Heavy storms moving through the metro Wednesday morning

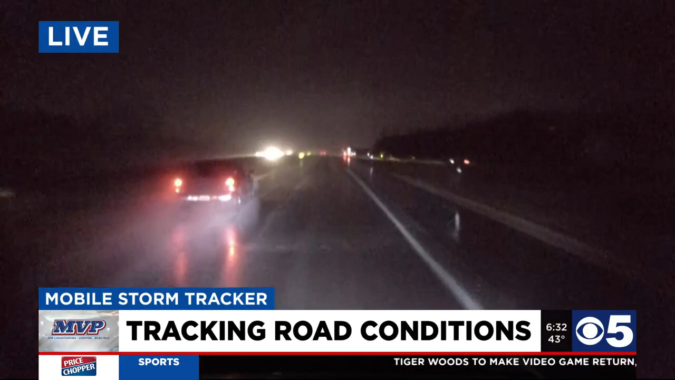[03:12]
It looks to me that they are between Metropolitan and Shawnee Drive. That's going to be my guess there. And you can see a little bit of spray kicking up on the highway there from the cars in front of you. So again, definitely a windshield wiper and headlights morning as we get going this morning. Good news. Not seeing any huge problem spots out there.